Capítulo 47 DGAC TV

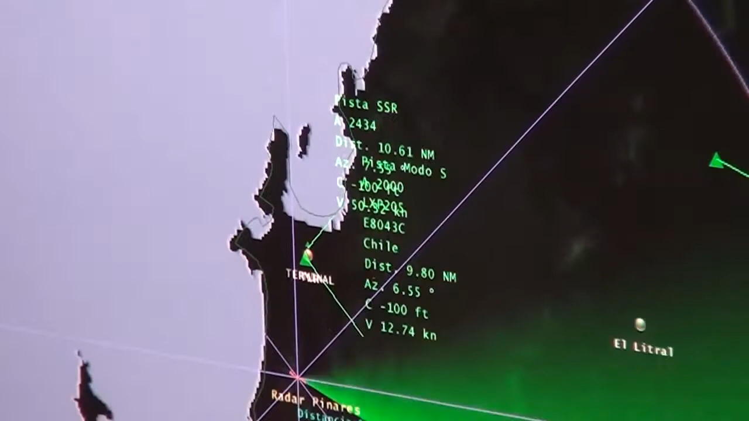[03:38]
Servicio de visualización a las aeronaves que operan en la zona comprendida entre Cauquenes y Angol es la información que
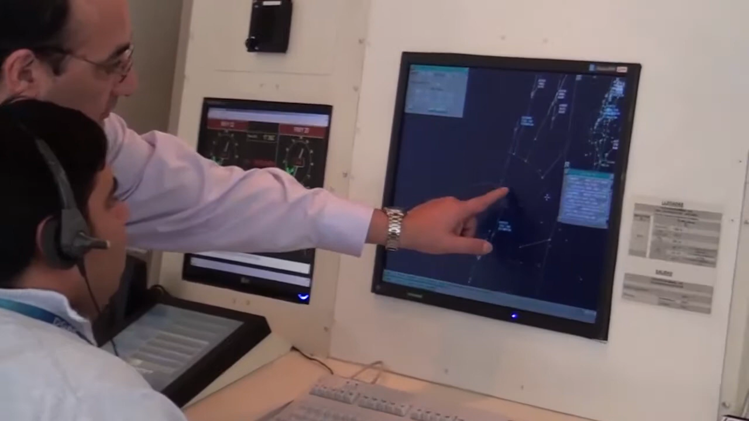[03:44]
proporciona el radar secundario Modo S instalado en las cercanías del aeródromo Carrero Sur en Concepción,
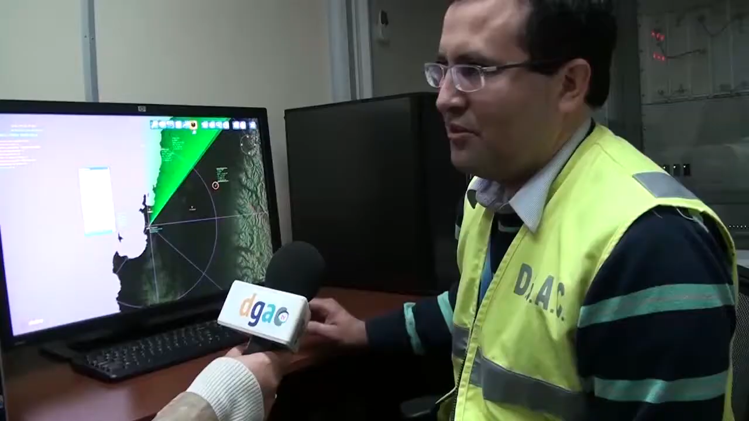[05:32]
Nos muestra la velocidad con respecto al suelo, nos muestra la dirección, dónde va, nos muestra... Y también trae otra parte que es data link, o sea, a través de este equipo, yo también puedo hacerle preguntas al avión a través de texto, y el piloto automático o el piloto me responden.
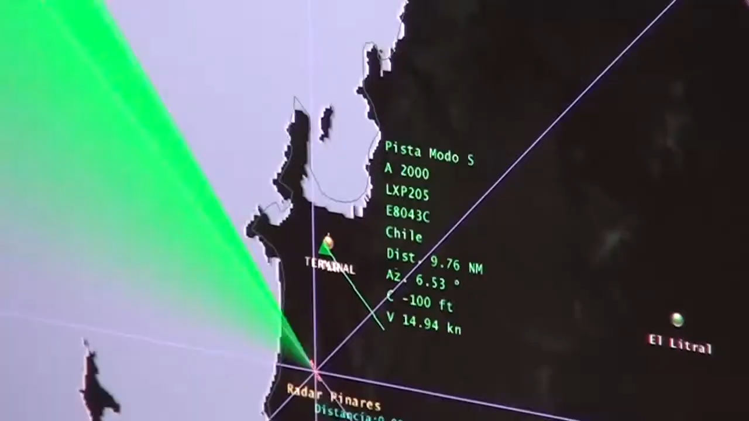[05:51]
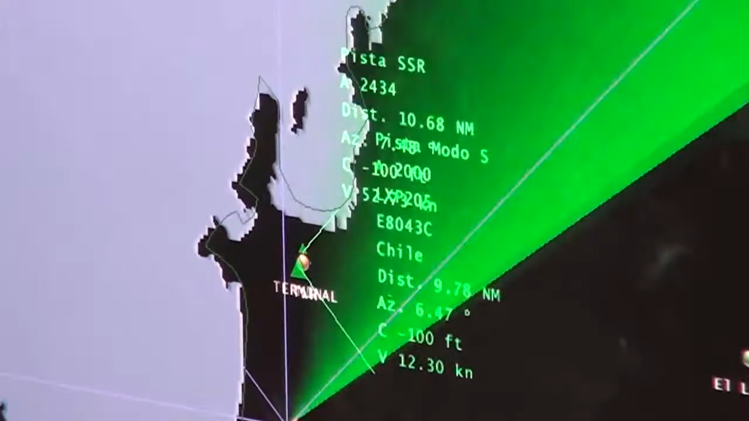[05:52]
Con esta información, es posible visualizar en tiempo real distintos vuelos,
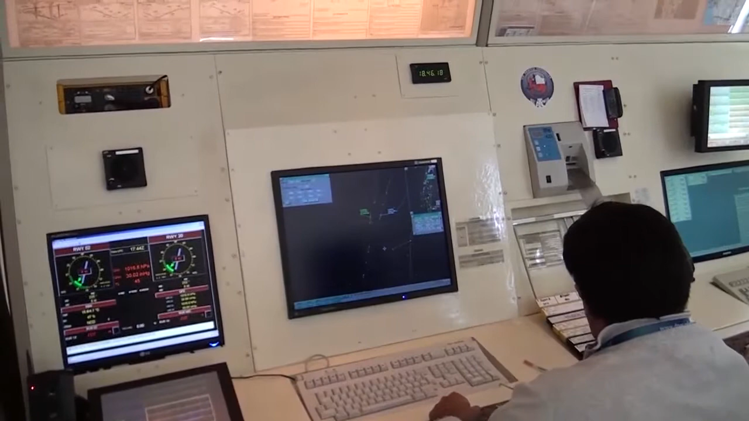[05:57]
de manera que los controladores de tránsito aéreo puedan gestionar el tráfico que se aproxima al aeródromo, separándolo en distancia y altura.